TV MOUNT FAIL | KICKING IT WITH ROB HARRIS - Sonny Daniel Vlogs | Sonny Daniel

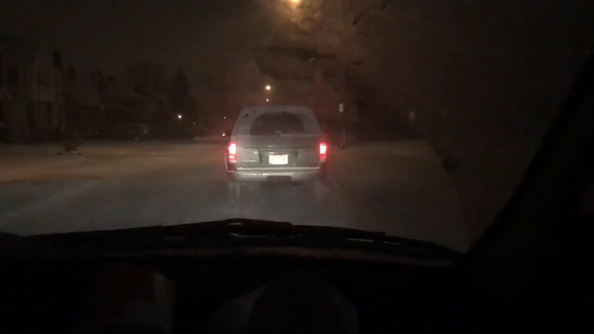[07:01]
Shit. He hogging the road and shit. Ooh, mother. Oh shit. He passed that nigga. Oh shit. God damn, boy. We got four wheel drive. You out here playing. He got a truck too. Yeah, that's what I'm saying. You driving 2 miles an hour all the way down the street just cause you scared. Drive. Watch me get pop! Right, fucking around and fucking flying on one of these houses and shit.
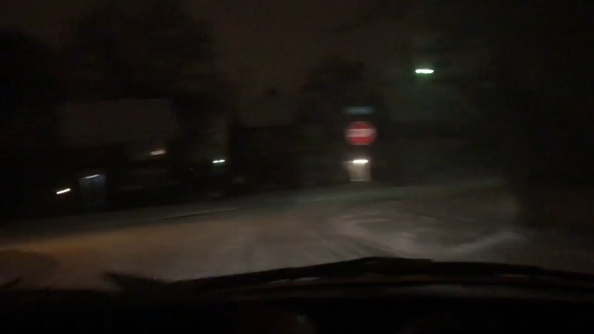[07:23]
Like, damn. That definitely happened. Like, you see that on the freeway. Somebody came flying around me, driving,